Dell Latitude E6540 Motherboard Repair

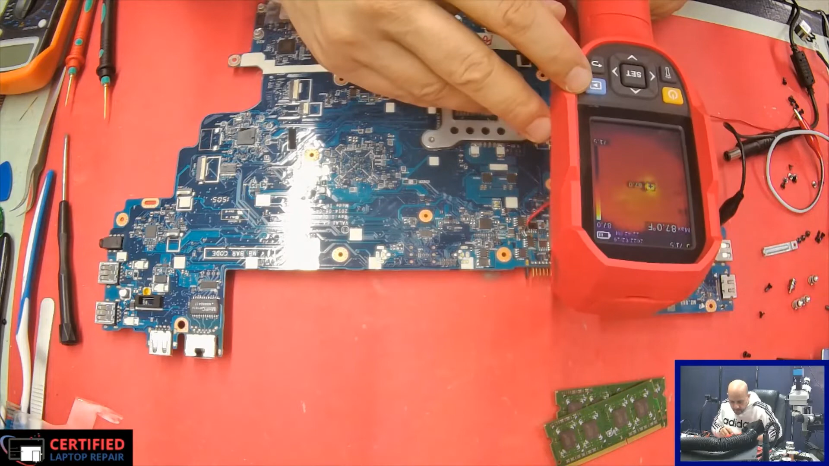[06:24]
let's get closer there it is seems like a capacitor let's try to point to it see which capacitor it is here it is alright so it's going to be this capacitor here